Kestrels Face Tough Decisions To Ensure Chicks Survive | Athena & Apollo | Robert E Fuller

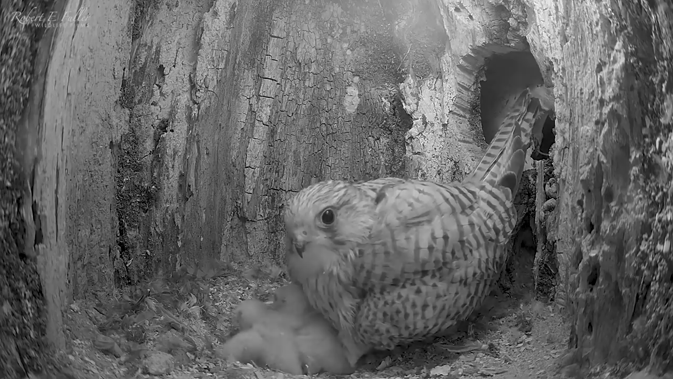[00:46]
In the morning Apollo arrives with a sparrow.
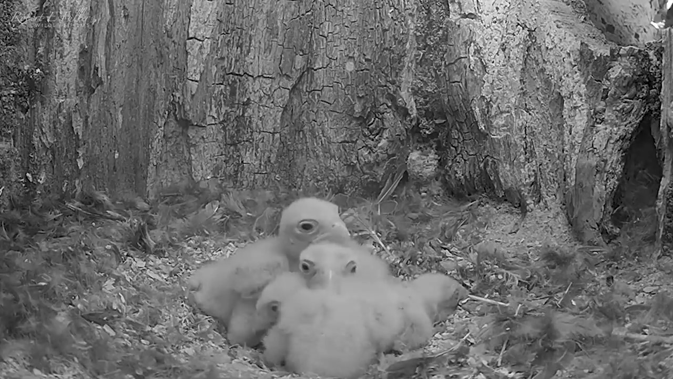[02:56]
And the tiny chick looks even worse.
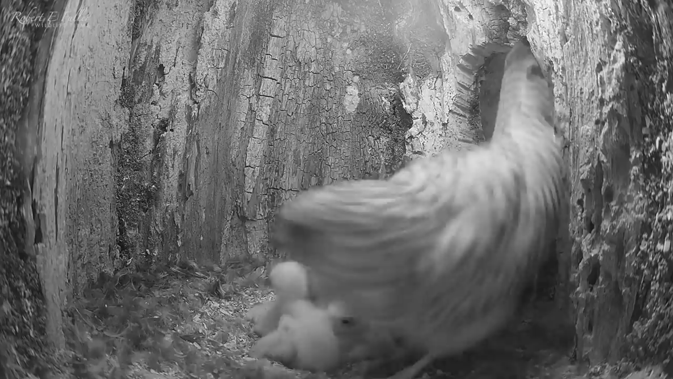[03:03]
Six hours later, this three day old chick has perished.